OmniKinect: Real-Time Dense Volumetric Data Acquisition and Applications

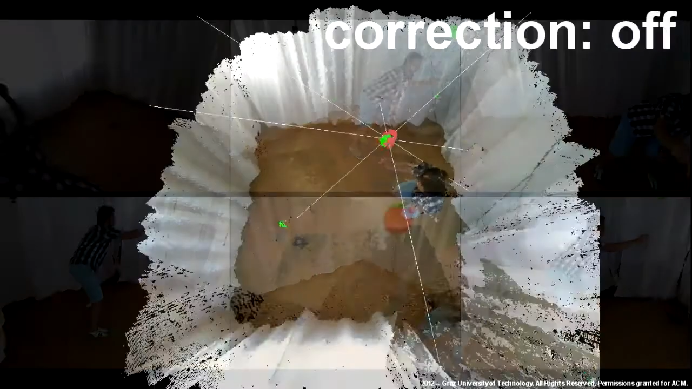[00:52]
This scene shows a point rendering,
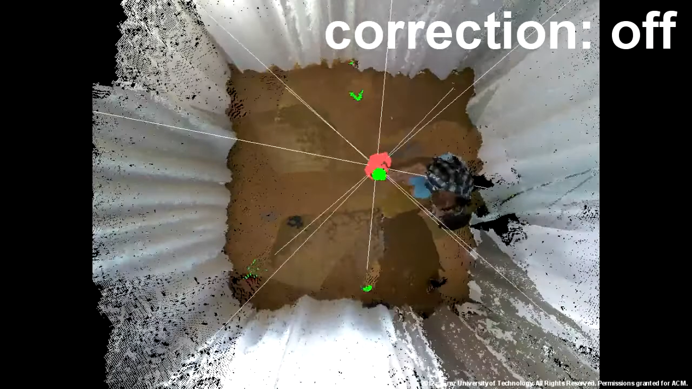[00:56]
using only extrinsic camera parameters and standard intrinsic parameters.
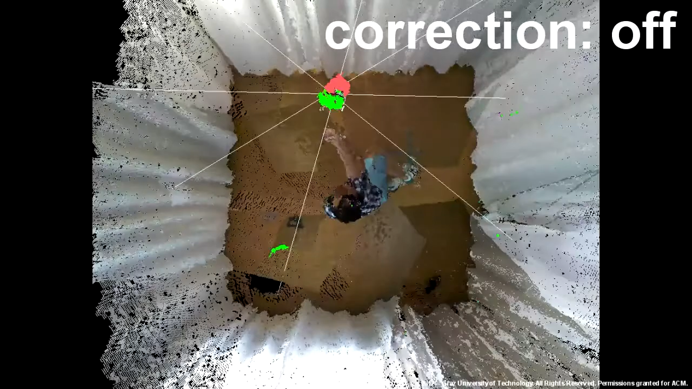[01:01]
Now, we switch on our intrasensor depth correction.
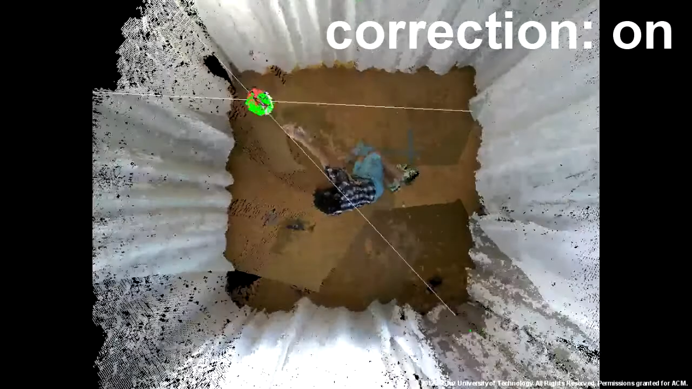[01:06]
The white lines are the viewing rays to the center of the sphere of the different sensors.
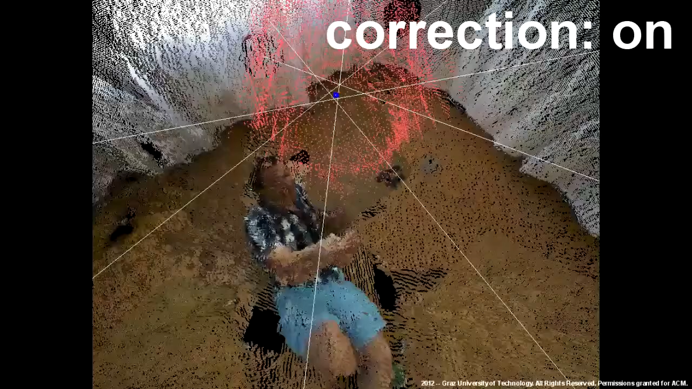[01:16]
Comparing scenes with this novel correction method to scenes without it,
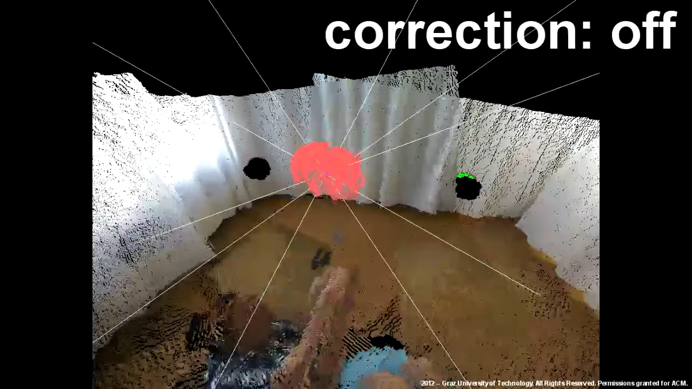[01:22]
shows great results for red spheres, and of course also for all other parts of the capture volume.
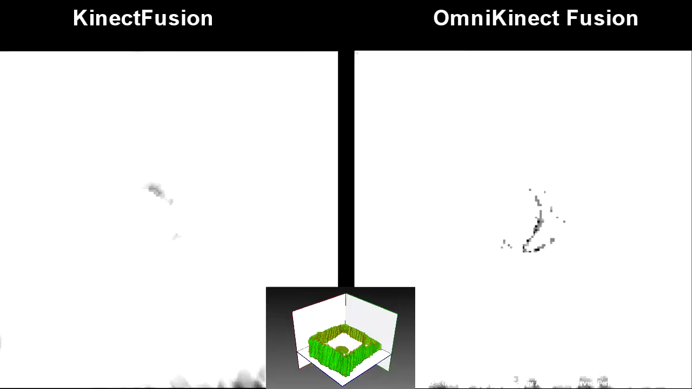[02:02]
Right shows our improved version of the Kinect Fusion algorithm.
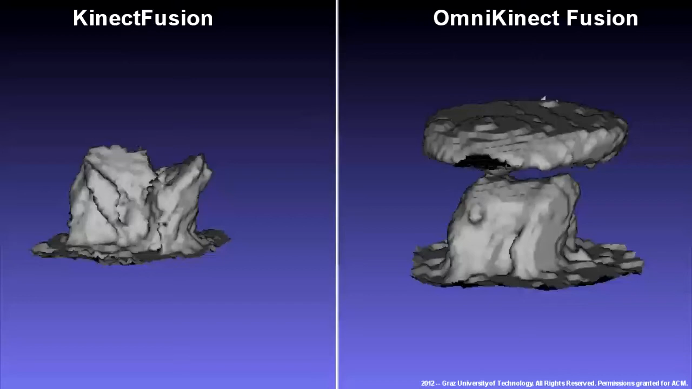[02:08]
A reconstruction of the zero level set for the table gives these results.
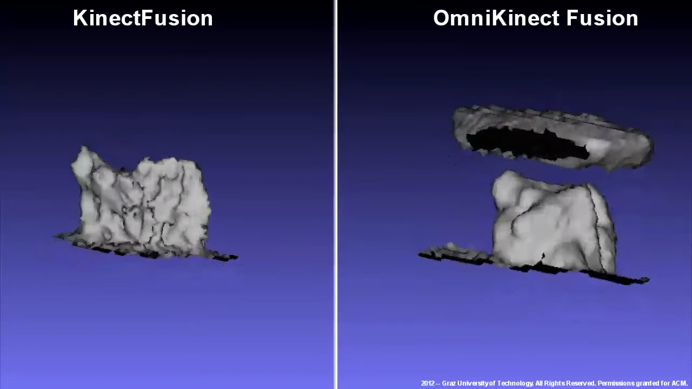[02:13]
Note that no clear zero crossing can be found for the table surface on the left.
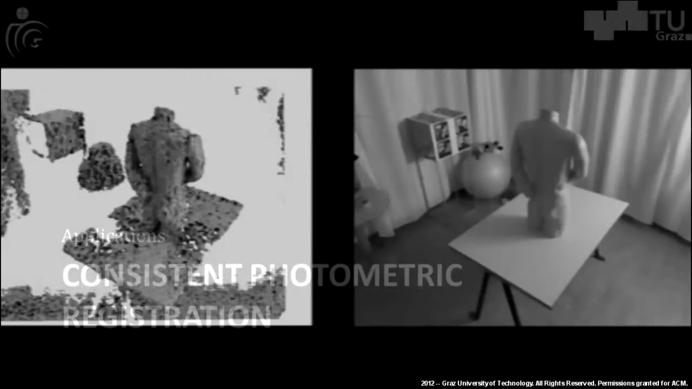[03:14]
It provides a controlled environment for lighting and scene reconstruction.